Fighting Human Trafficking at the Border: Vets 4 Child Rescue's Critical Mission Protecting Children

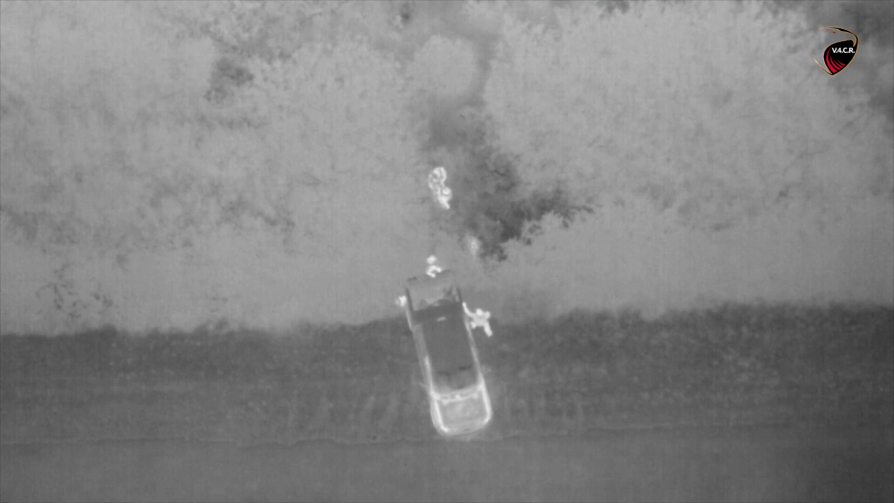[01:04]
not want to be filmed and it's just a curious situation what nation does not enforce its